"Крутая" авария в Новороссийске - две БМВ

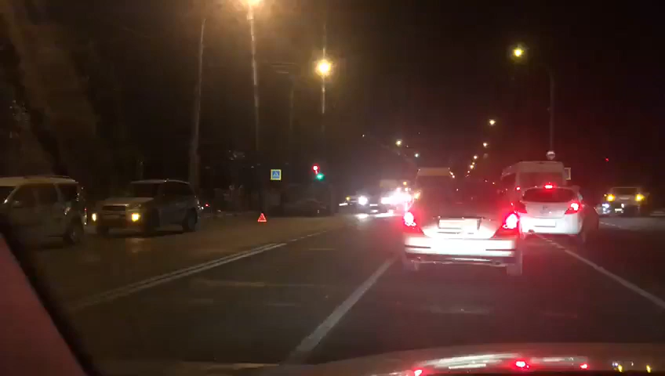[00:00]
Анапское шоссе, перекресток с Тобольского. Буквально 5 минут назад ехали, и было все нормально, лежит перевернутая машина на встречке, ой, не на встречке, на параллельной полосе Митсубиси. Там прям перевертыш сильный. Ой, бэха 6-я.
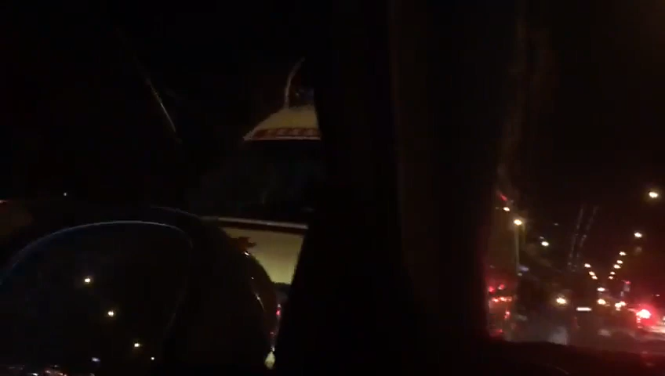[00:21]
Оторвало ей сзади все колеса. Короче, жесть.